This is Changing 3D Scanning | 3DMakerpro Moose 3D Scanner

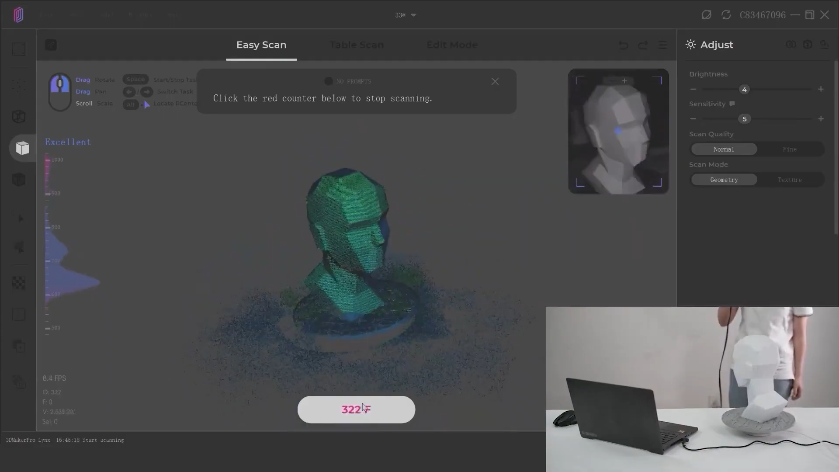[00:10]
And with each, there is always something that you want to improve upon.
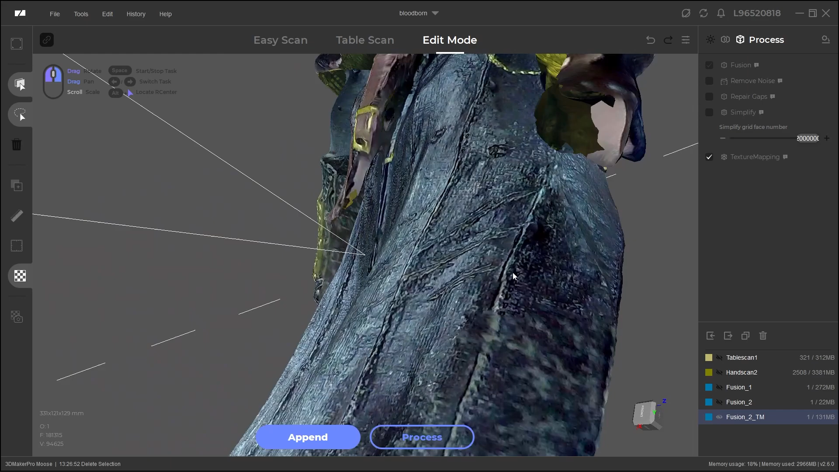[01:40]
The scanner is equipped with an RGB camera, so you can capture textures as well, which is a great thing.
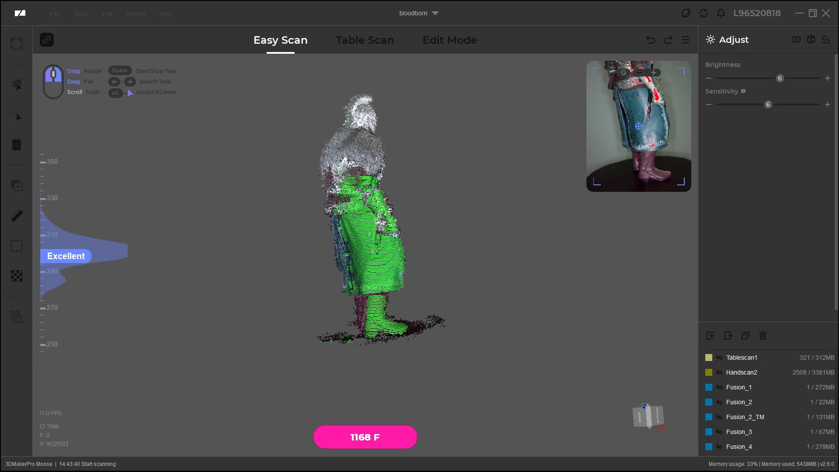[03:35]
One of the biggest additions to the 3D Maker Pro lineup this time around is AI visual tracking, which is a way to intelligently identify inconsistencies in your scans.
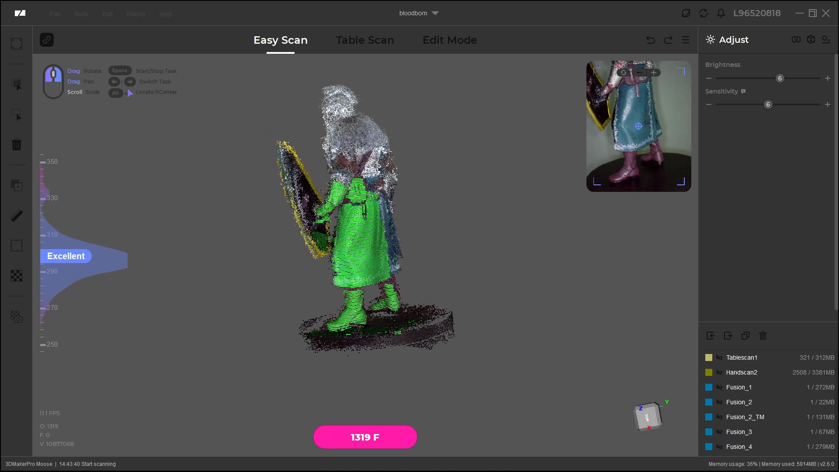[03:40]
The AI will also attempt to enhance surface feature detection,
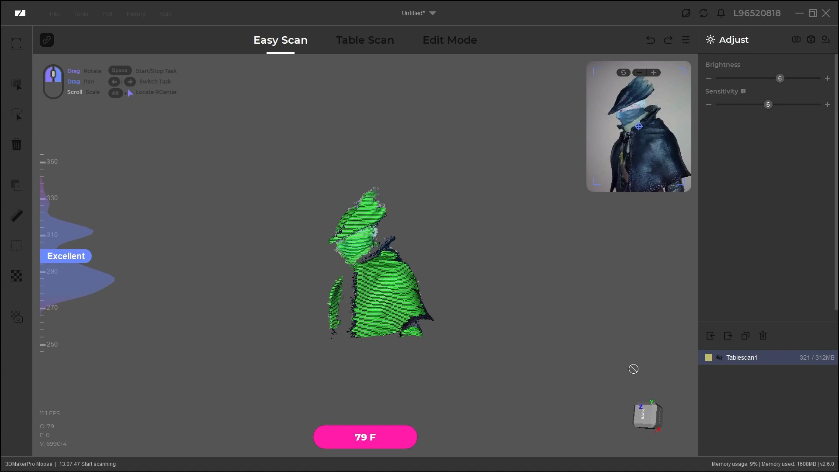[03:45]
resulting in more precise and accurate scans.
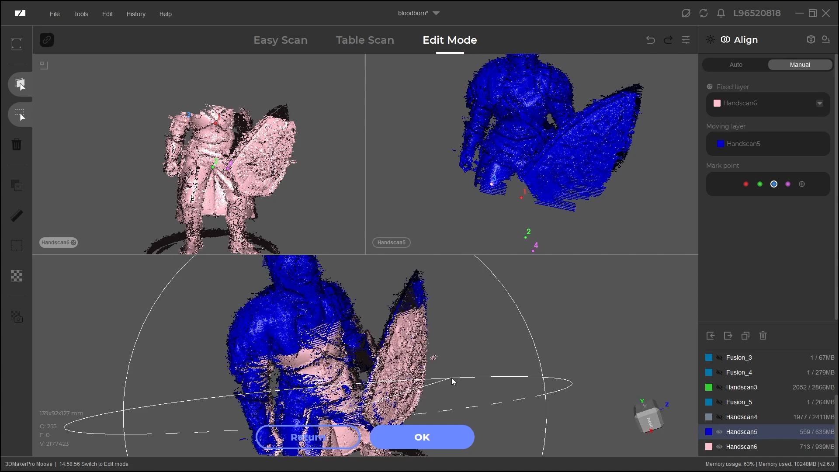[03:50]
Not only that, because if you ever tried to scan anything before, you know that overlapping and misaligned geometry is a b****.
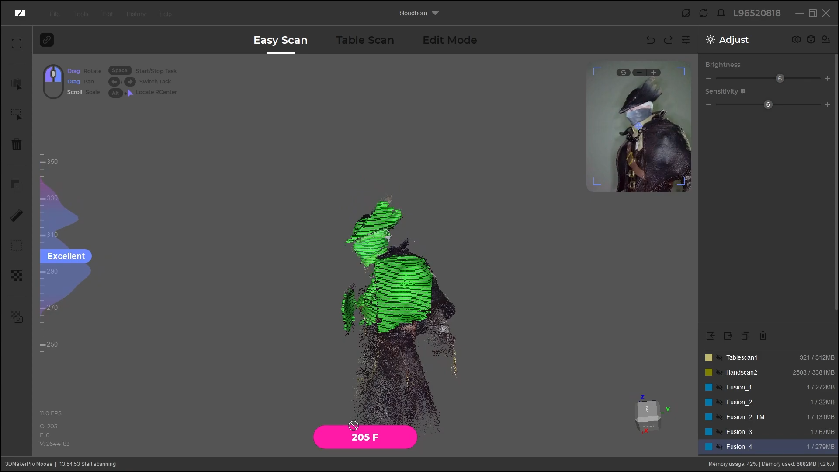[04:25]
On the same topic of making scans easier, the new smart error correction feature that comes with the Moose allows the scanner to automatically correct faults,
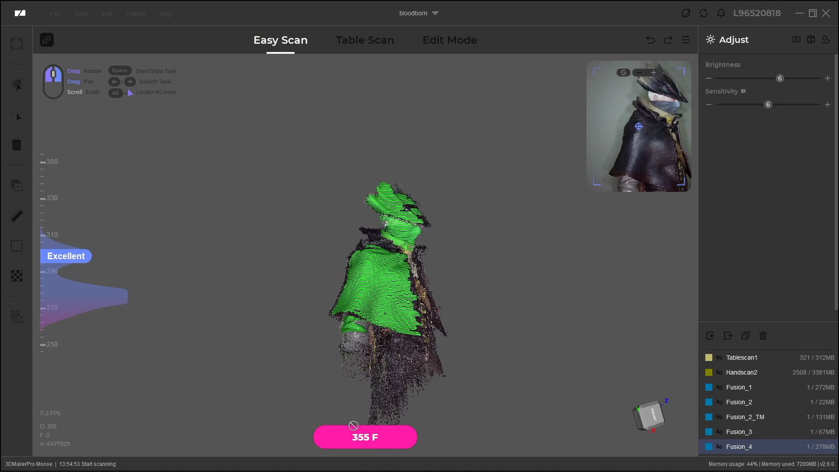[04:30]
in addition to misalignments and other common issues that usually happen during the scan. This further allows you to focus on the scanning and less on adjusting parameters,
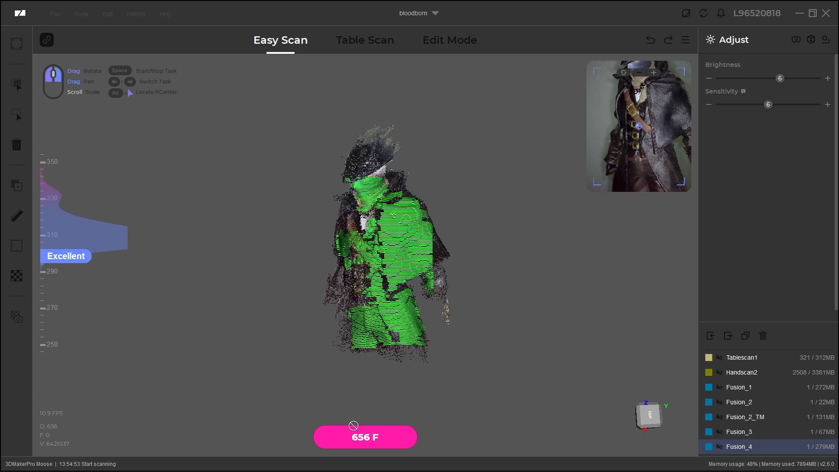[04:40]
and fiddling around with settings and dealing with errors.
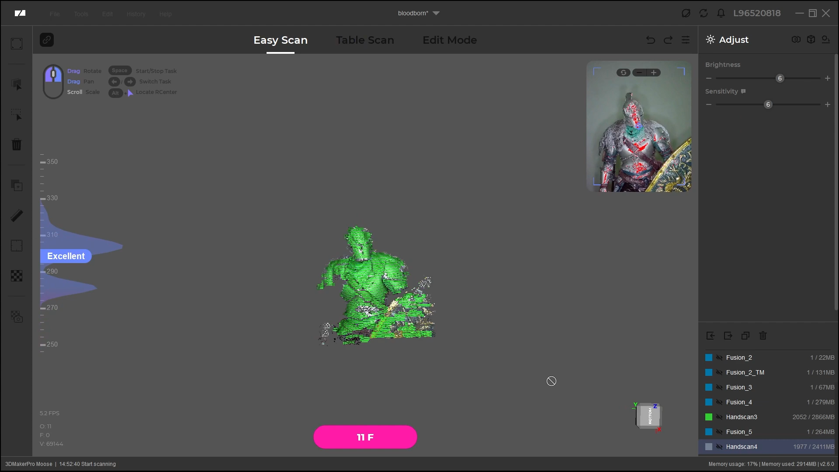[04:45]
JM Studio can now easily stitch scans together automatically, and this is a big plus for any 3D scanner.
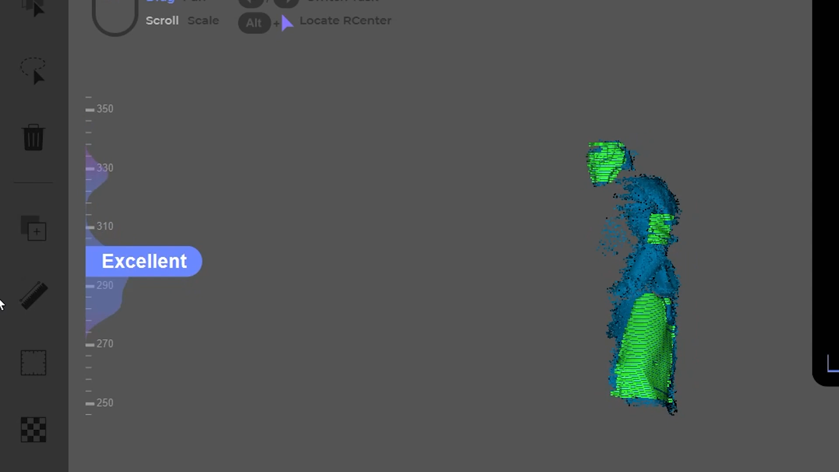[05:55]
and scan away once you feel like the point cloud captured all the angles of your object, and then hit Stop.